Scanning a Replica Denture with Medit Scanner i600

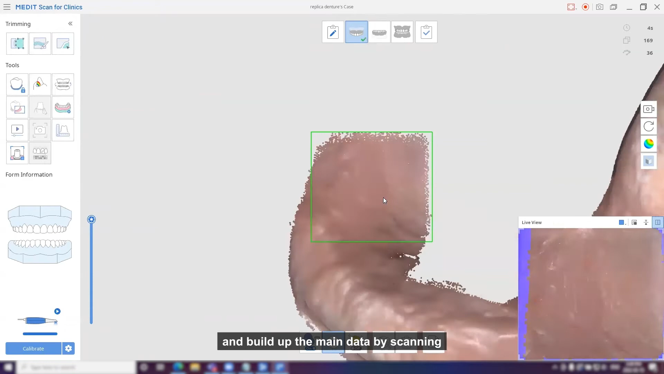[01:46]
Start scanning from Luge area and build up the main data by scanning the alveolar ridge on both left and right. And scan border.
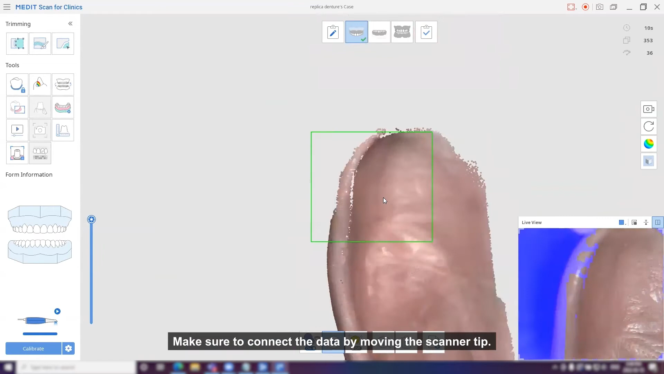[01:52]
Make sure to connect the data by moving the scanner tip.
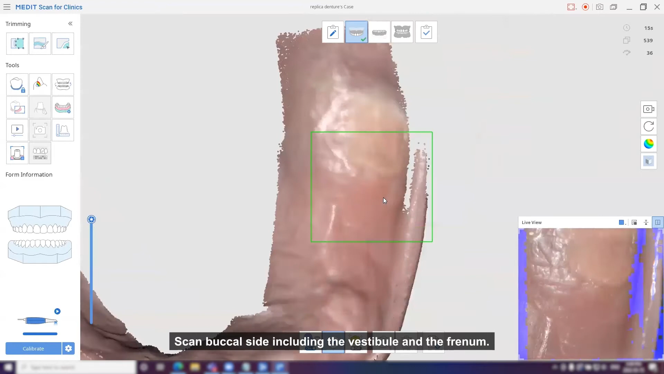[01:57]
And scan buccal side including the vestibule and frenum.
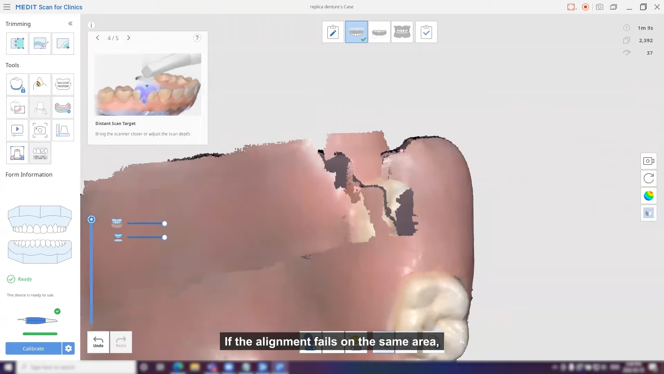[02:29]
If the alignment fails on the areas, click Optimize button for deleting noise data